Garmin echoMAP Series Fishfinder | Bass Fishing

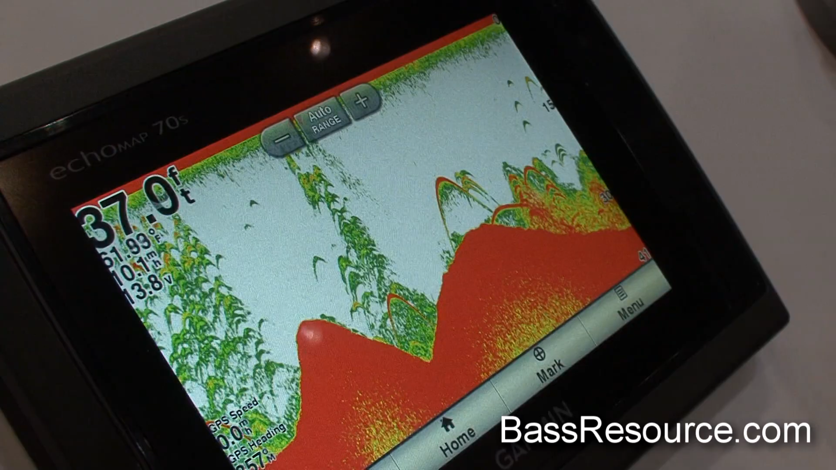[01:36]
On screen: depth 37.0 ft
It shows brush really well, bait, everything. You know, you can set up combinations. So you've got your nav chart, your sonar.
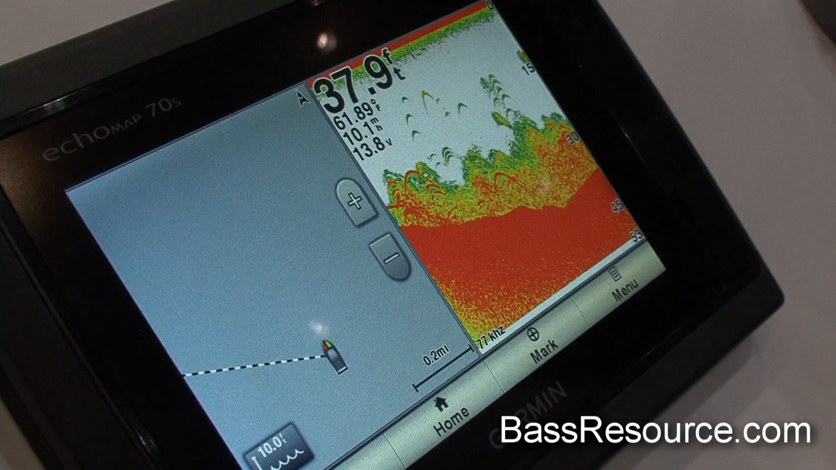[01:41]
On screen: depth 37.9 ft
If you see something, you can go here, you can go back.
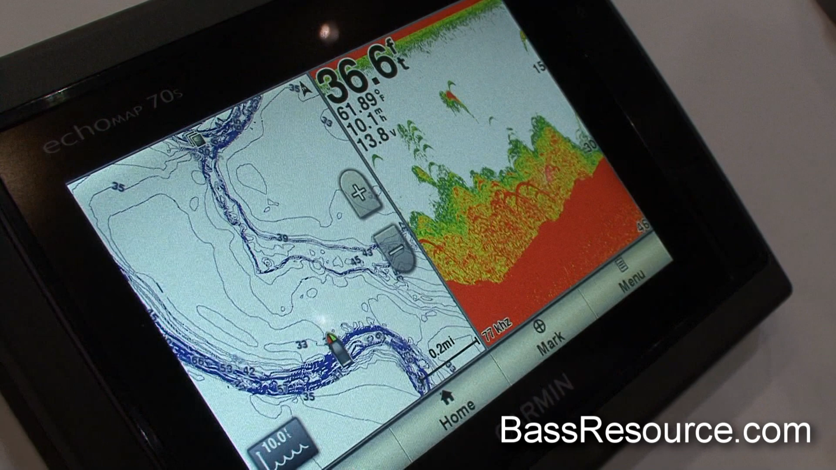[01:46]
On screen: depth 36.6 ft, water 61.89°F
You know, extremely easy to use. All right. Another one of our great features that we have included in our new Lakeview HD Ultra product is what's called auto guidance.